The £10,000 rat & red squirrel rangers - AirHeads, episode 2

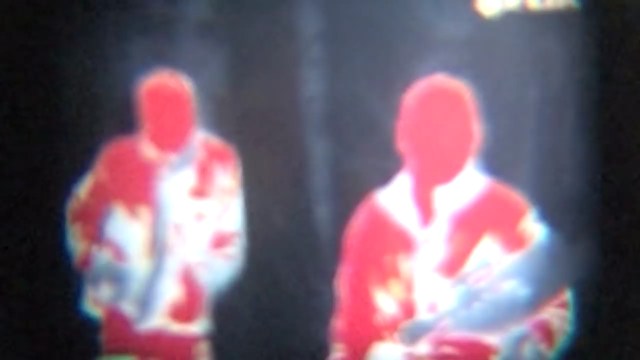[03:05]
If you are looking through a lot of rubbish and you are looking at distance, you are picking out just little heat sources.
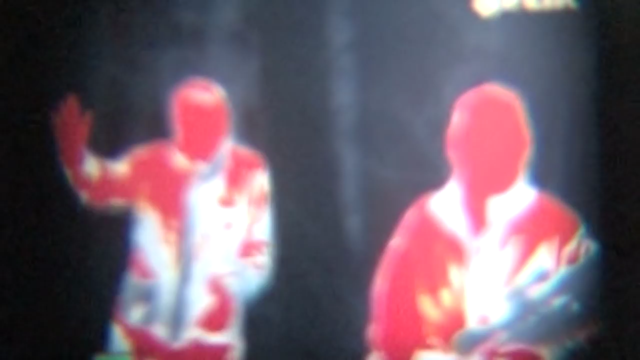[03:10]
You have still got to check it out because it could just be part of a grey squirrel.
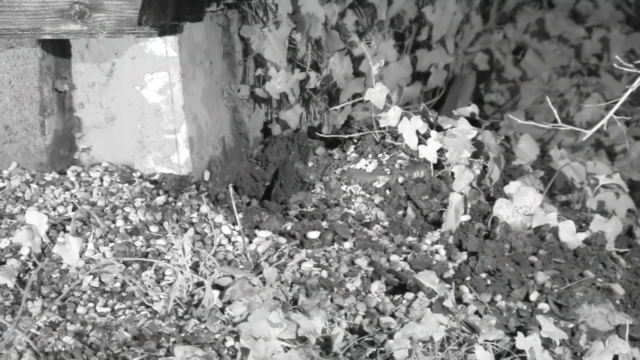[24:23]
Right, the story tonight is I am in one of my buildings where we store some agricultural machinery and we have a rat problem.
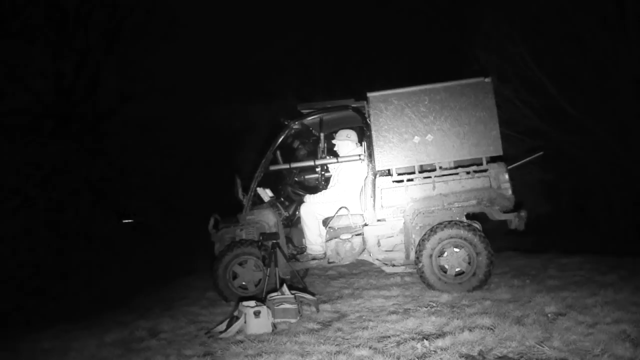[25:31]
What if I looked and shot any squirrels lately? I had to play with the FX Cyclone in daylight hours. We have dialled it down to 12 foot pound.
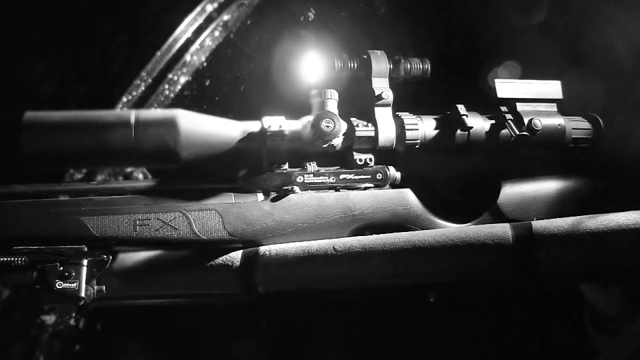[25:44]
Very simple, three stage lever here. My middle section here is 12 foot pound so I am bang on at 20 metres.
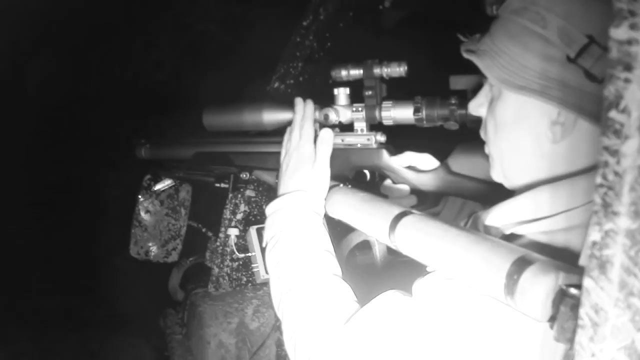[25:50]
I am using the TAC-30 Hawk Scope with the SR-PRO RET, 16x magnification, Mic Master 400 IR lamp and prototype digital night vision on the back. I have got the thermal set up on a tripod down there so that is going to tell me as soon as any rats or anything come out.